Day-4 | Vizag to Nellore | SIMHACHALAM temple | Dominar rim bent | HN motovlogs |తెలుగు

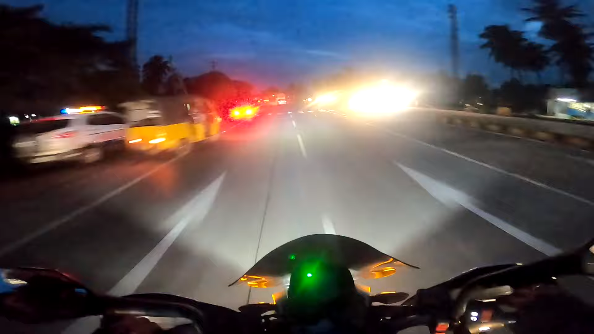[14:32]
మేము చాలా ముందరకైతే వచ్చేసున్నాం, మనోళ్ళు అందరూ వెనకాల ఉన్నారు. ఏయో ఊర్లో వస్తూ ఉన్నాయి, పేర్లు అయితే కనిపించట్లే.
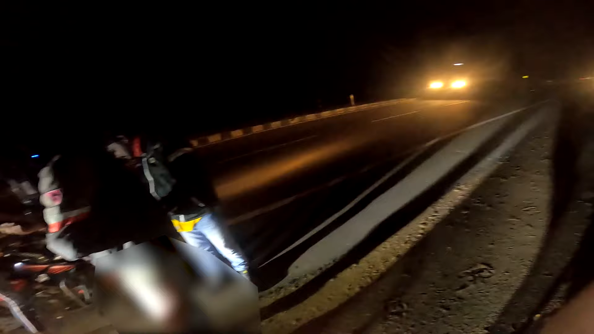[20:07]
వెనక ఒకసారి నిదానంగా చూసుకుంటారా పంచర్ షాప్లు ఏమన్నా ఉన్నాయో?